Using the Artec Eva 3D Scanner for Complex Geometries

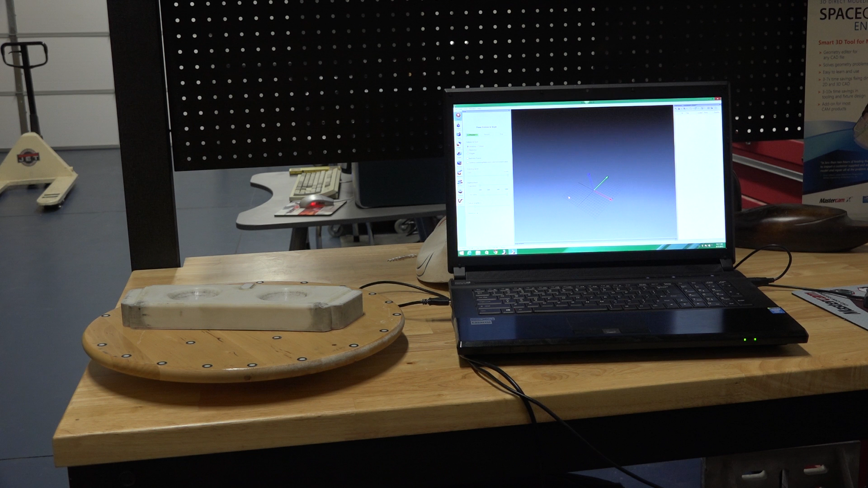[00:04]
Today I'm going to be going over the Artec EVA handheld scanner for reverse engineering complex parts.